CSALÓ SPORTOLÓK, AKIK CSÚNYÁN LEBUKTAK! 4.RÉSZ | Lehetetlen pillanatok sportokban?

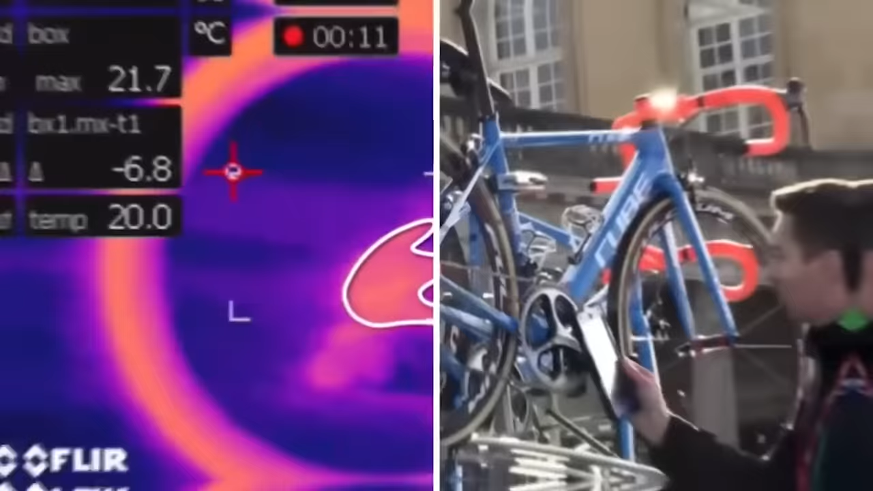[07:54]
On screen: max 21.7°C
Ha valahol motort rejtettek el a vázban, akkor ugyanis az hőt fog termelni.